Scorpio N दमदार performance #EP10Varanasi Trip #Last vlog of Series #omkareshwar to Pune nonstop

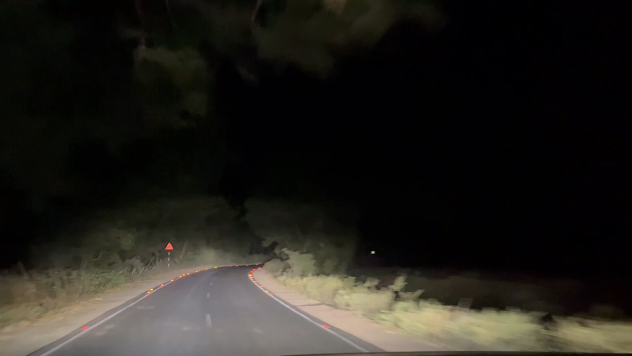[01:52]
अभी तक हमने प्रोक्सिमिट 85 किलोमेटर ये
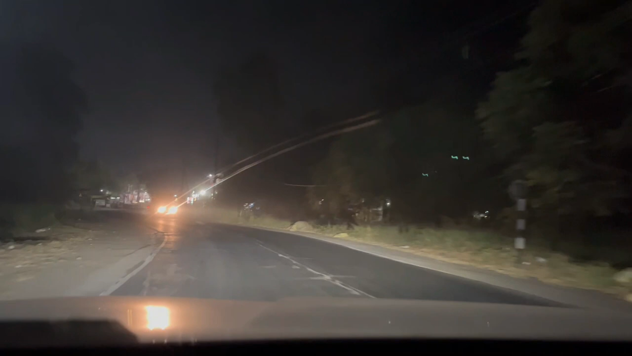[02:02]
सिंगल लेन रोड पे कवर किये हुए है हमें पकड़ना है मुंबई अगराहेवे जो यहाँ से 17 किलोमेटर दूर है
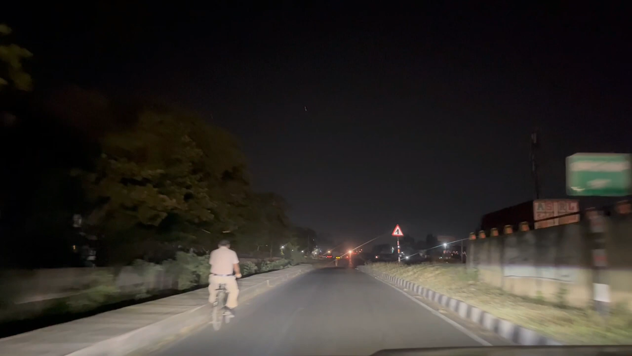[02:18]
फाइनली सिंगल लेन रोड छोड़के हम लोग पहुच गए मुंबई आगरा हैवे
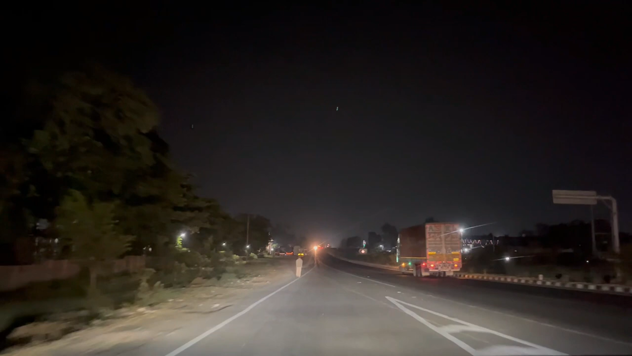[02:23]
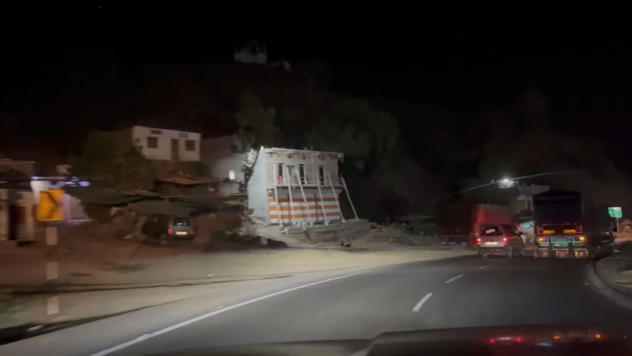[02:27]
हमने गाट सिक्षन क्रॉस किया है और हम महाराष्ट्रा में एंटर होने वाले हैं दो
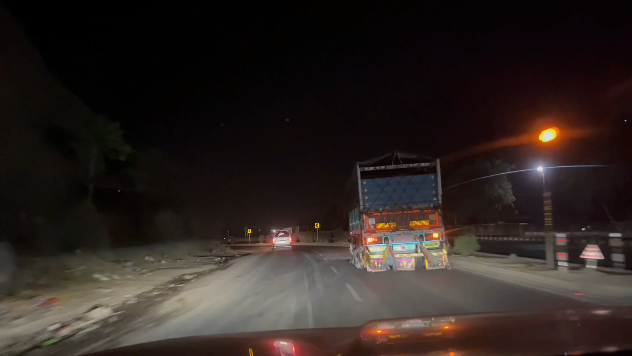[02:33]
साल पहले हम लोगों ने नौर्थ हिंडिया ट्रिप किया था उस दवरान हम पूने से गुना गए थे डे 1 में तो हम लोगों ने ये रास्ता उस टाइम पे एक्स्ट्लोर किया था तो
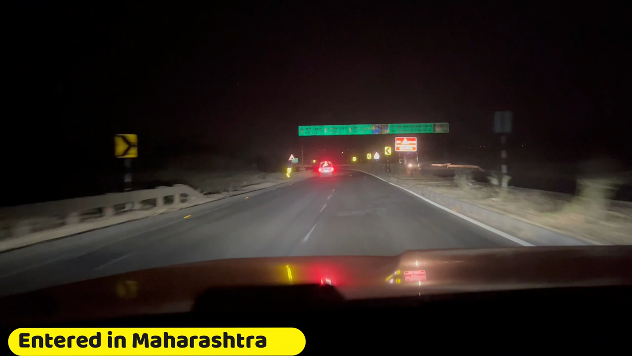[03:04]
घाट क्रॉस करके हम लोग इंटर कर चुके हैं महराष्टर में हमने डिसाइड किया था महराष्टर में इंटर करने के बाद ही गाड़ी में डीजल डलवाया जाए इसलिए अभी हम लोग आए है
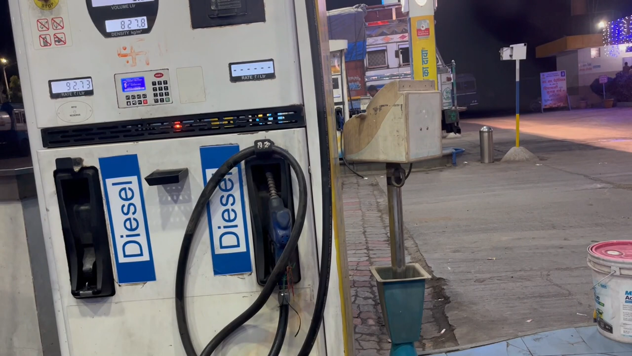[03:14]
डीजल फिल करने महराष्टर में डीजल एमपी से सस्ता है टाइम हो रहा है 12.30 एम यहाँ से दूले सिर्फ 10 किलोमेटर
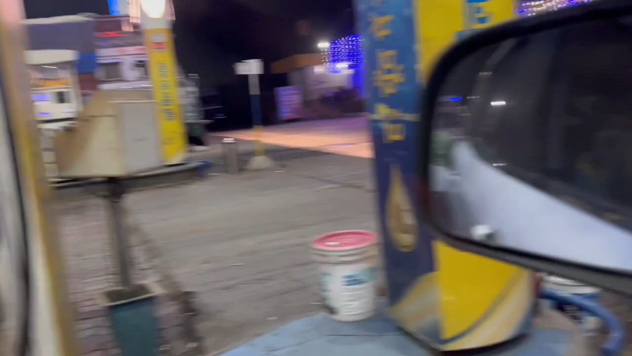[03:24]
की दूरी पे है एमपी में डीजल 94.75 था वेरेज इन महराष्टर 92.73
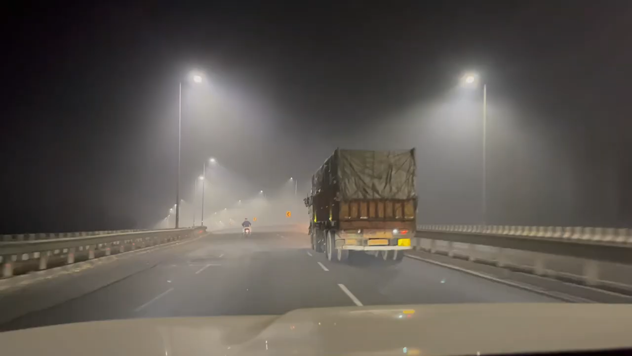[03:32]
दूले के पास हमें स्मॉग मिला देखो
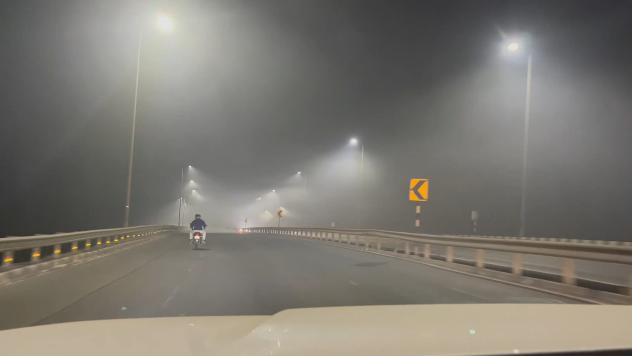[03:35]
विजिबिलिटी थोड़ी कम है ऐसा लग रहा है हम लोग बादलों के बीच में से जा रहे है हम लोग तानवर्ट तू सिन्नर वाला रास्ता नहीं लेंगे हम लोग जाएंगे हाईवे से सीधा नाशिक तक नाशिक से सिन्नर दें चाकन एंडें पुने
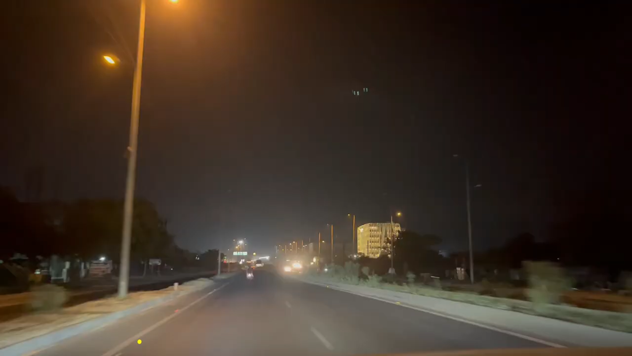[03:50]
हम दूले के बाइपस पे है टाइम हो रहा है वन ओक्लोक नाशिक की जस्ट 152 किलोमेटर फ्रॉम हीर हम अभी मालेगाव बाइपस पे है ये सामने देखो ये है होटेल सुकसागर जब हम कट्रा गए थे तब हम लोगों ने हमारा ब्रंच इसी रेस्टराण में किया था ये मालेगाव के आउट्सकर्स में है इनका फूद टेस्टी
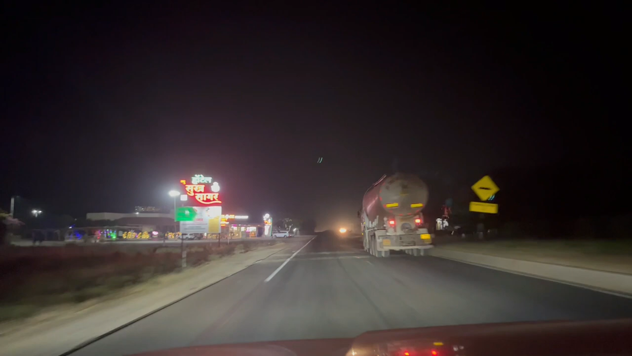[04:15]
है होटेल काफी बड़ा है पार्किंग के स्पेस भी अच्छी है और
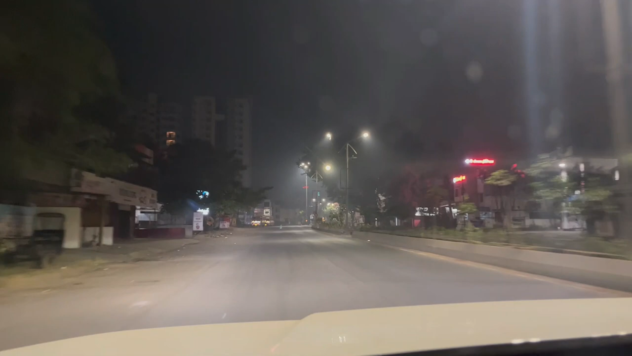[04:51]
तीन बज रहे है इसलिए कोई भी रोड पे नहीं है अग अग अधर्वाइस इस वेरी प्रावड़ेट स्रीट हो
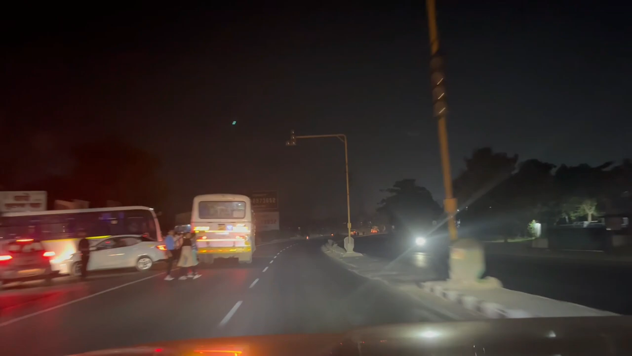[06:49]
हो रहा है सुबह के कौर्टर तो शिक्स और
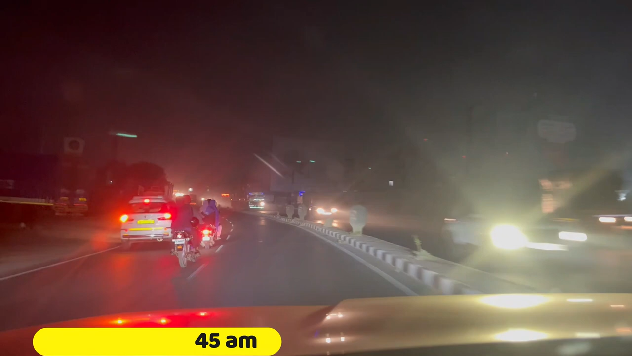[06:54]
देखो ट्राफिक ही ट्राफिक हम लोग फाइनली चाकन पहुच चुके है सिक्स थर्टीन मॉर्निंग